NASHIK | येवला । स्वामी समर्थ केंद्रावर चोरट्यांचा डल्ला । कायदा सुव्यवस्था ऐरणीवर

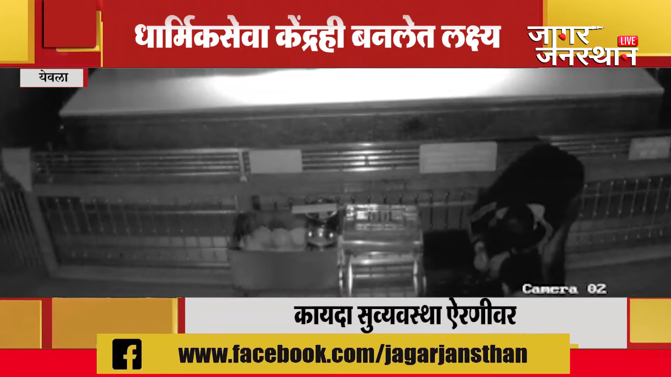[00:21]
गजाचा साहियान दान पेटीचा कुलुप तोड़ून दान पेटी तील रुकड लंपास केलेचा सीसी टीवी त स्पश्ट दिस्तै पोलिसान या � प्रकणाचा त्वरी छडालावा वाशी मागने श्री स्वामी समर्थ केंद्राचे प्रमोक्त तत्तात्रे जाधव याननी जागर जनस्तांचा माध्य मातुन के लिए